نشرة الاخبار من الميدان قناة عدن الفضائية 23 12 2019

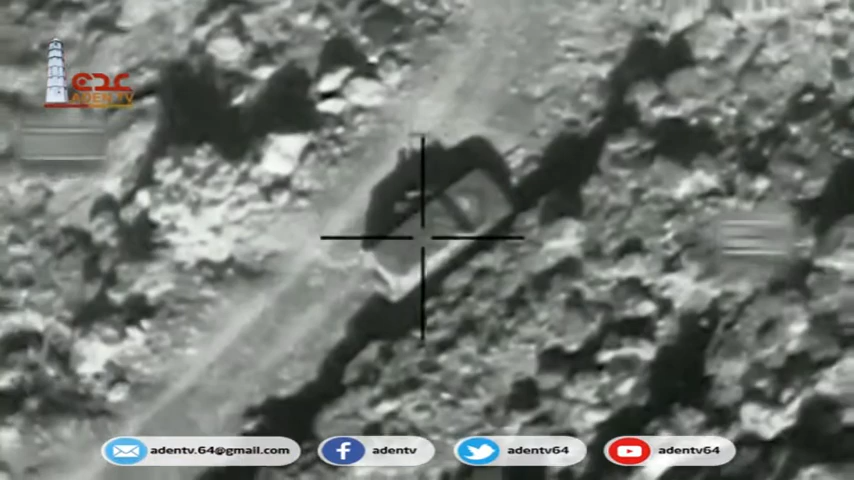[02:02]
شنت مقاتلات التحالف العربية تتغارات جوية على مواقع تجمعات تابعة لميليشيا الحوثي المتمردة المدعومة من ايران في محافظة حجة وقالت
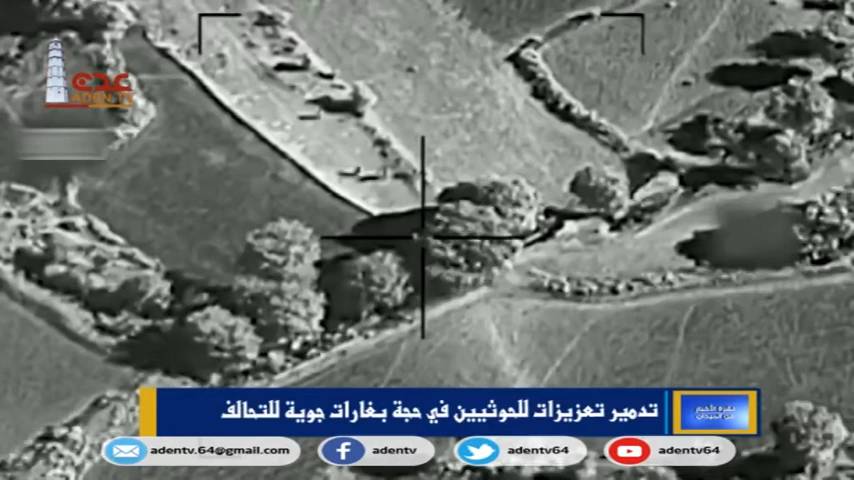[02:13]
مصادر مطلعة ان مقاتلات التحالف العربي شنت غرات جوية على مواقع
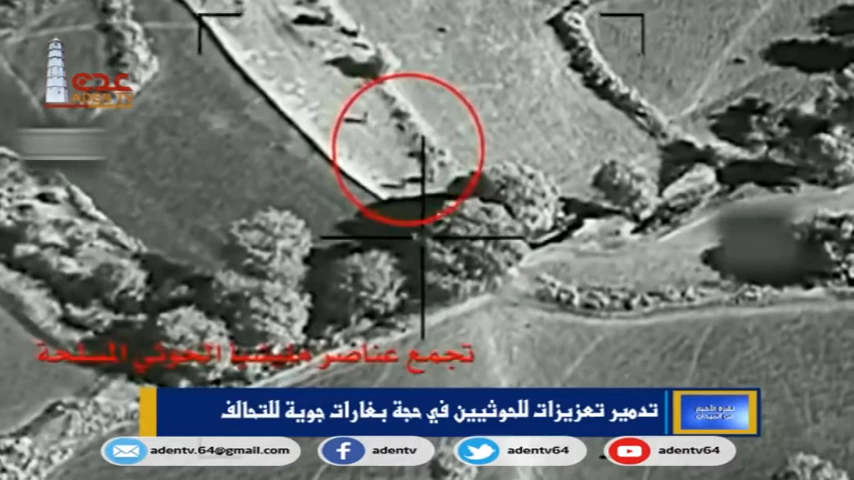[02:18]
تجمعات الميليشيا الحوثي في مدرية عبس واضافة المصادر ان الغرات
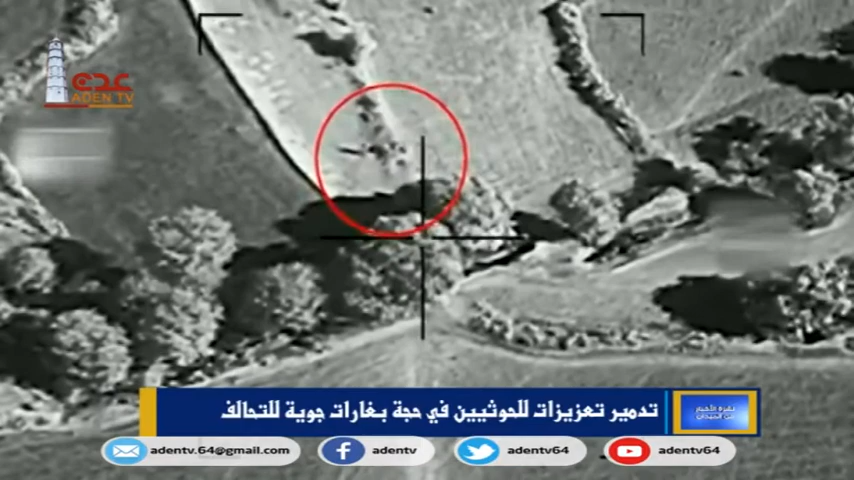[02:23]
طهلت تعزات لميليشيا الحوثي الانقلابية وذكرت المصادر ان الغرات اسفلت عن
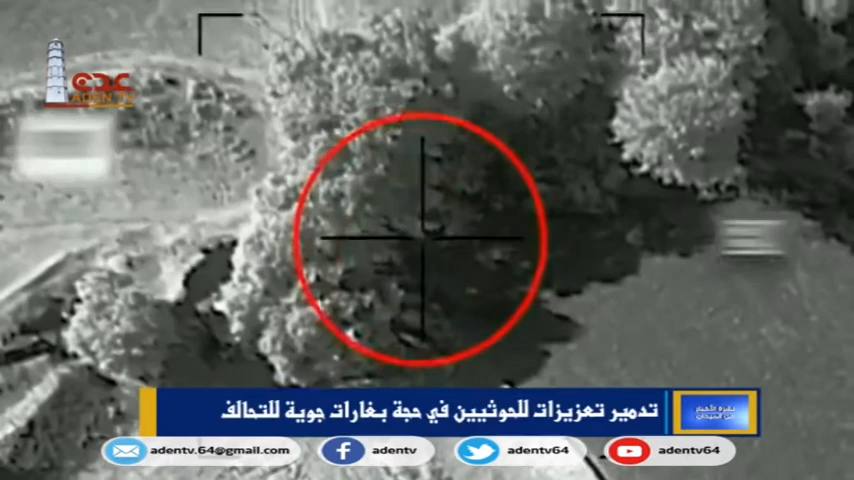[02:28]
مصرع وجرح عدد من عناصر ميليشيا الحوثي المتمردة وتدمير آليات واطقم
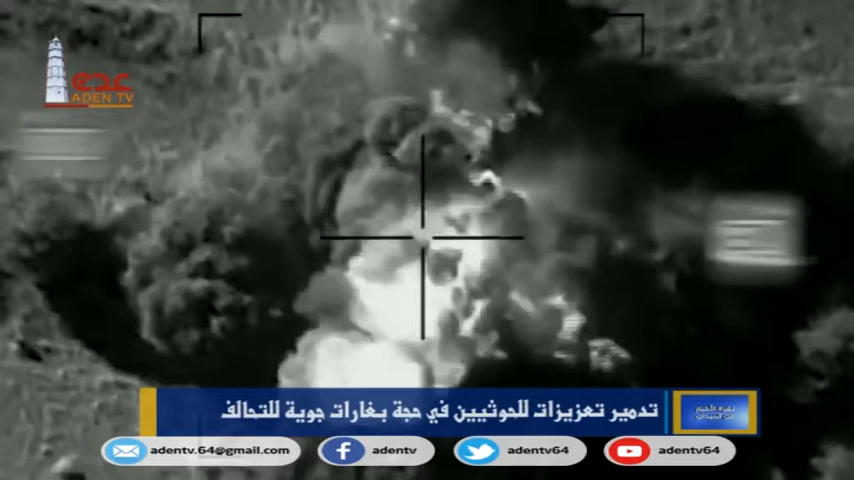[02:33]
قتالية قصفت ميليشيا الحوثي الانقلابية الاحياء السكنية في مدرية التحاتة جنوب محافظة الحديدة بمختلف